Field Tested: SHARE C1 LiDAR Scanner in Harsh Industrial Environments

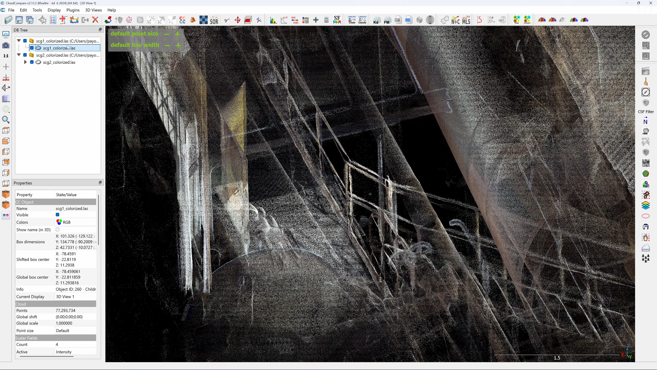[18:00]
So I have to move it manually. I use the translation tools to move it along the X axis first, one centimeter at a time.
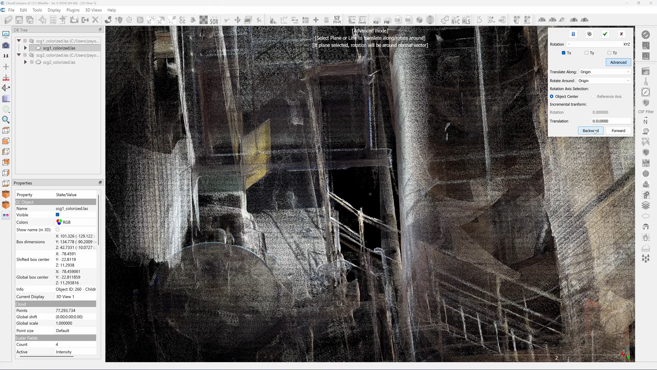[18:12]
So I slowly adjust it until the handrail is aligned. And then I adjust the Y axis.
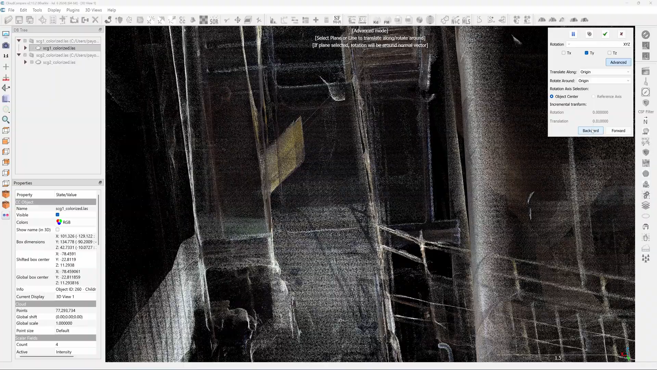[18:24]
Just move it one click, one centimeter, and then it's aligned perfectly.